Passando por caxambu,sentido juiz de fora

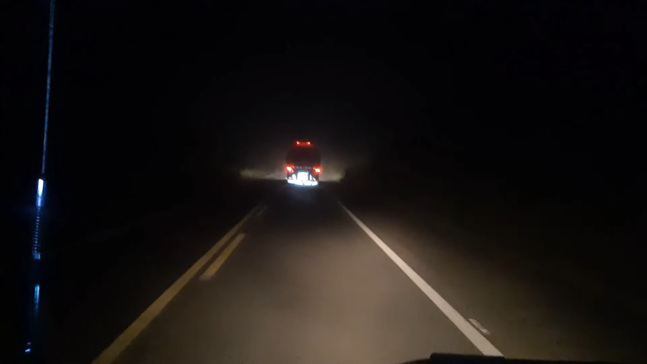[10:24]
né? Ali atrás ali, nossa, tava um sereno, meu. Dava pra enxergar um palmo na frente. Tava andando a 40 por hora.